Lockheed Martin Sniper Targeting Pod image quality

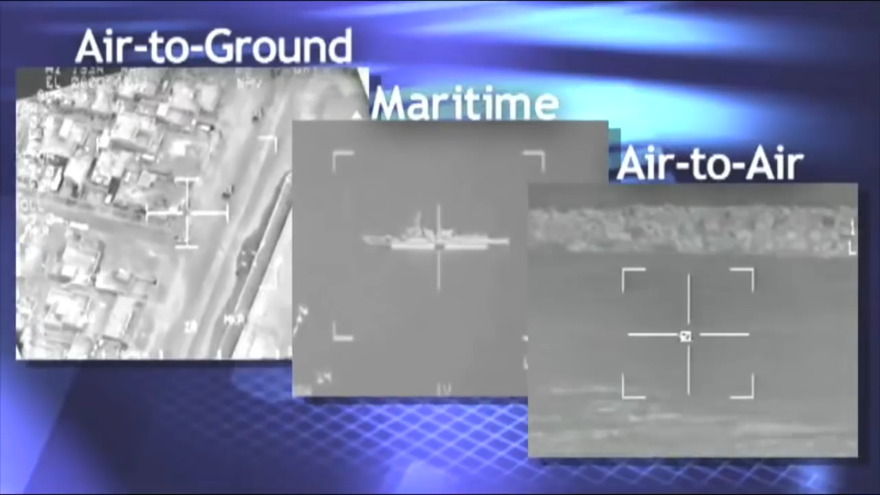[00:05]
The next-generation, lightweight sniper pod provides an unrivaled aerial advantage in urban and strategic ground environments, on the high seas, and in air-to-air engagements. In fact, you can take a look out here.
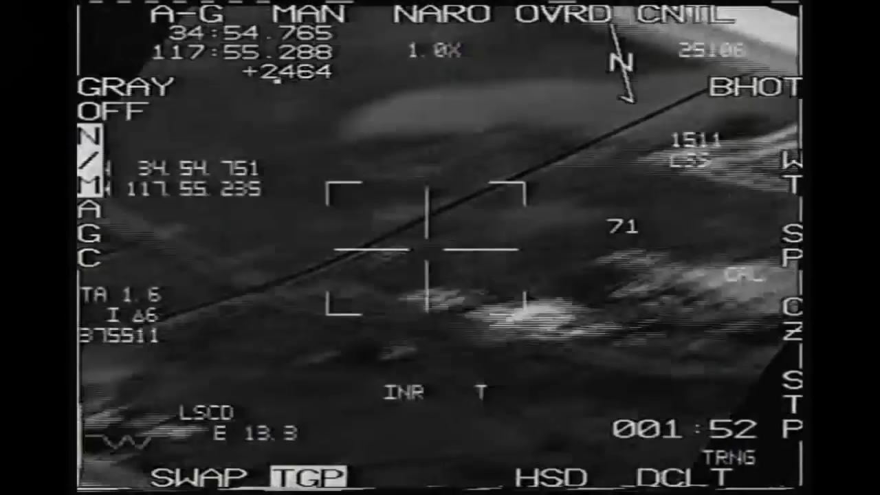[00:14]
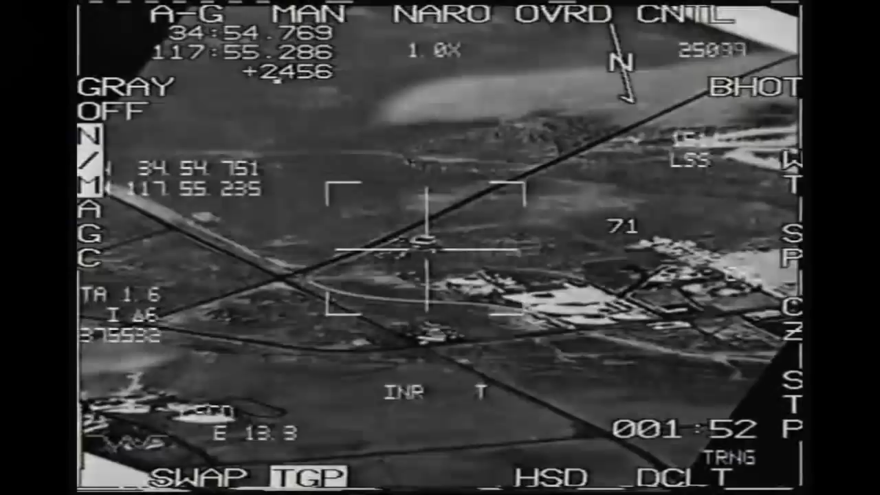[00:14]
That's a Y. See, that's what it looks like normally with no magnification is how far we're away. Okay. There's an arrow. Yeah.
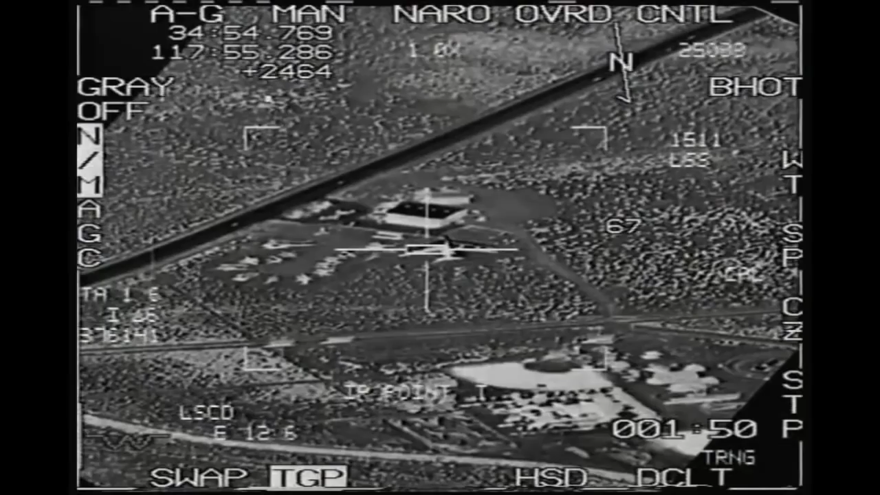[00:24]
11 miles, roughly. You can zoom.
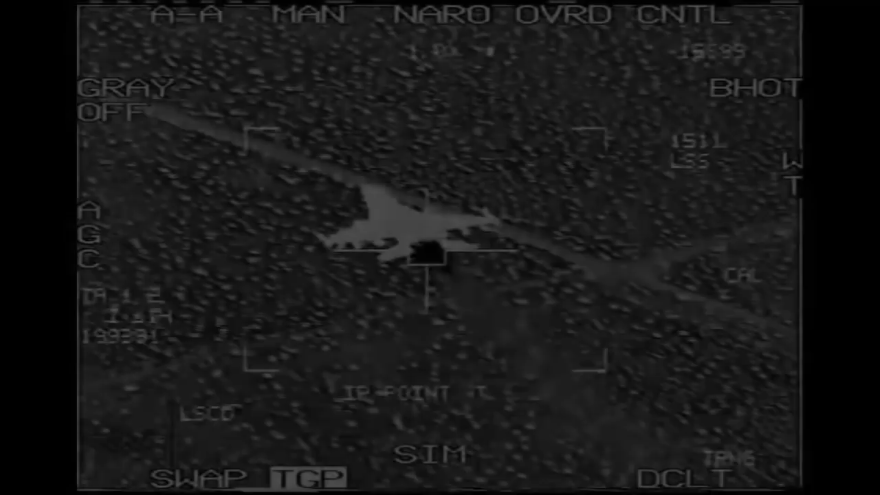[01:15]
Let's see if I can get a TV of it. Jeez. There's a way to tell number, can't you? That is a normal TV picture of it. Yeah. And he's... How far?